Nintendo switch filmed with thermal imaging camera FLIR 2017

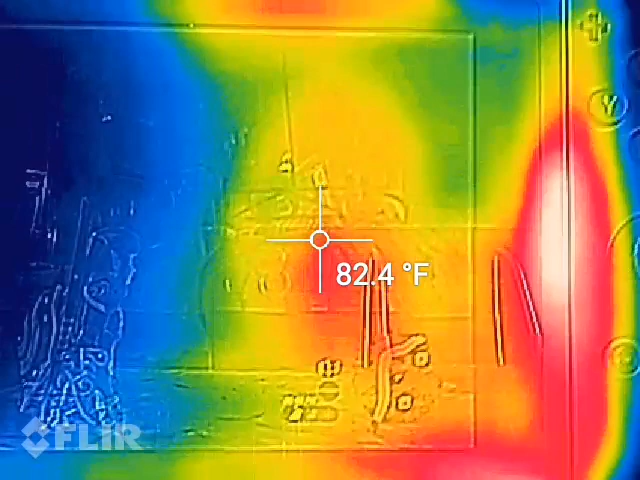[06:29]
On screen: spot 82.4°F
Now we'll go to the back again.
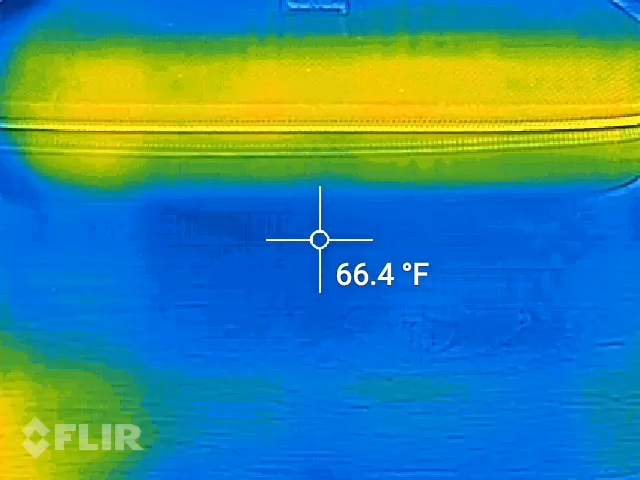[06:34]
On screen: spot 66.4°F
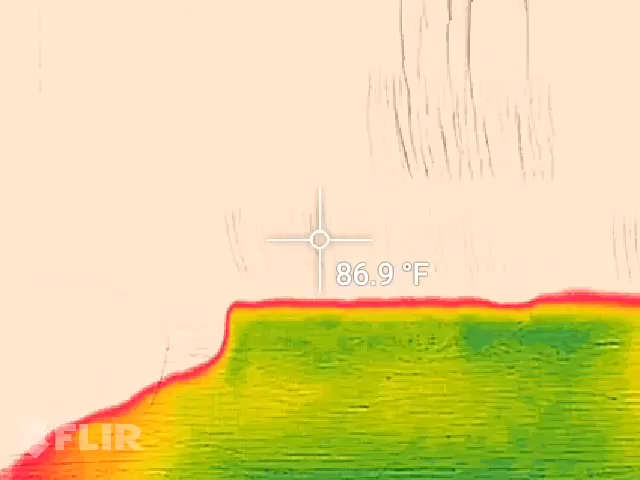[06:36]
On screen: spot 86.9°F
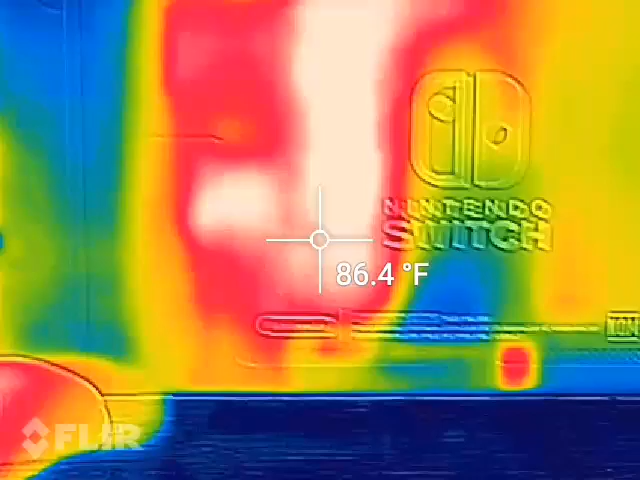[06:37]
On screen: spot 86.4°F
And we can see that that heat pipe is taking most the heat which is really about right here. It's about 90 degrees. If I push place my finger there, it's just a teeny bit warm to the touch. But it's not going to burn your hand or anything. And we'll go back up to the top and look at the exhaust vent.
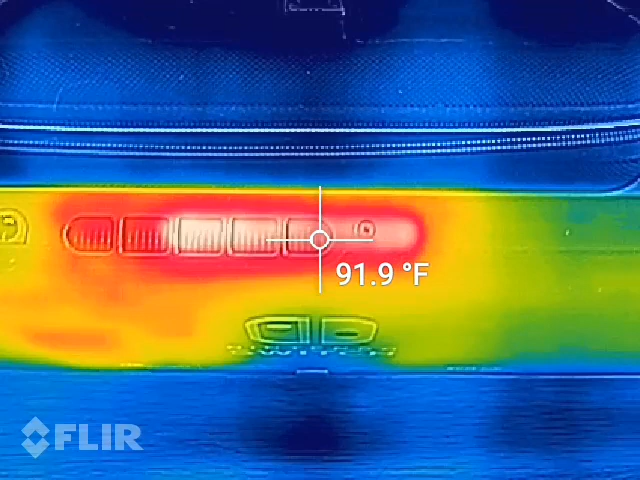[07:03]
On screen: spot 91.9°F
Looks like we're about 92 degrees. And if I put my finger here, I can definitely feel a little bit of warm air coming out.
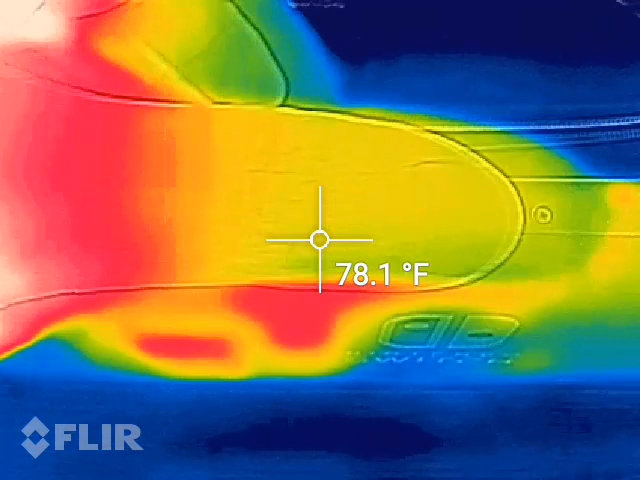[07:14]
On screen: spot 78.1°F
It's not loud at all, but it's more close to the camera mic.
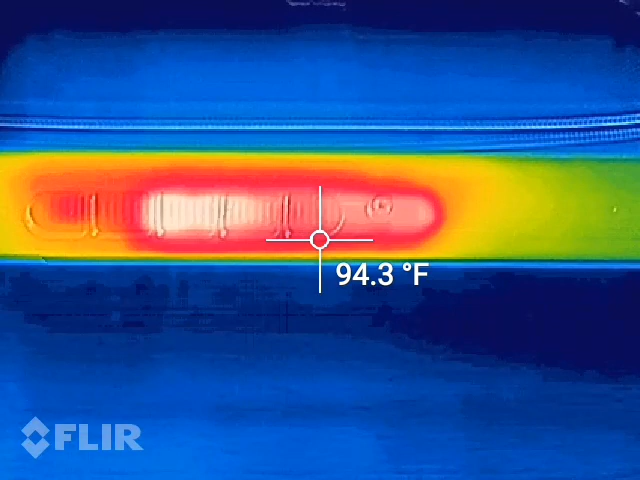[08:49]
On screen: spot 94.3°F
yeah, maybe about 95 degrees, I guess.